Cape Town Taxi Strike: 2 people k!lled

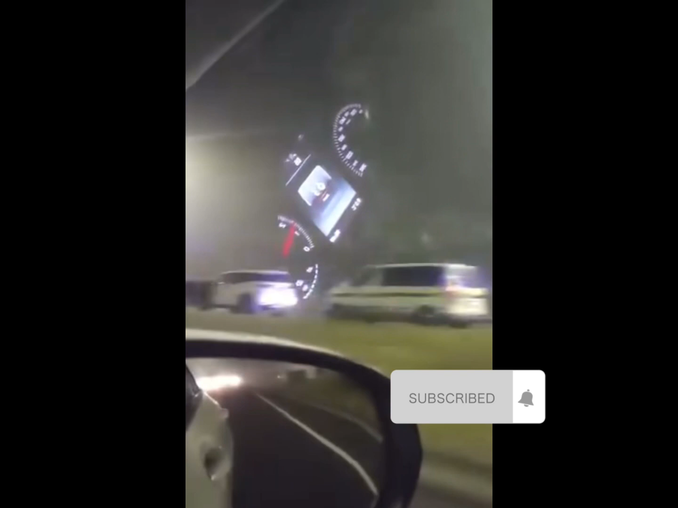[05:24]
So this video that you're seeing here is what I'm seeing currently. As you can see, all that van standing there. Police, it's all over. They arrest all their taxi drivers. You will see them laying on the floor now.
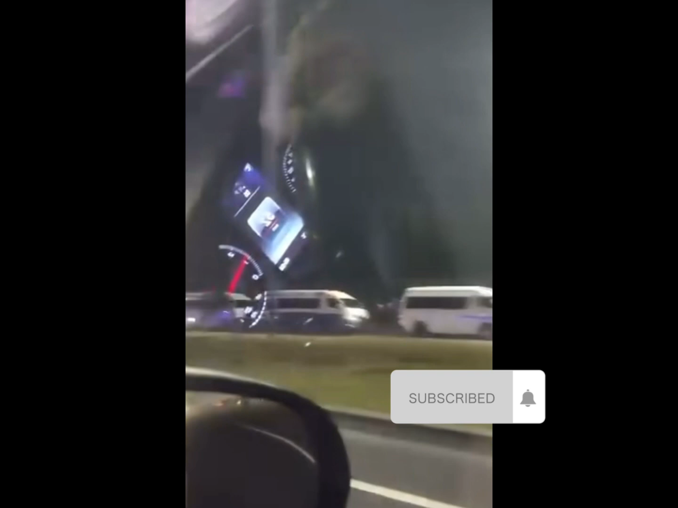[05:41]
This is coming out of the airport right now. They arrest all of the taxi drivers. I'm just trying to see where are these guys.
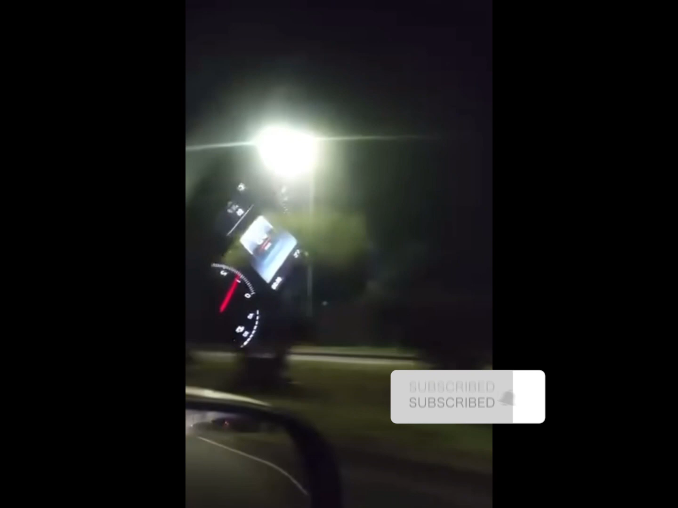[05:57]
Okay, so you see there, that is where they're all laying. You'll see there. There they're all laying there. You see the cops? You see there? There they're all laying. See there? There they're all laying there.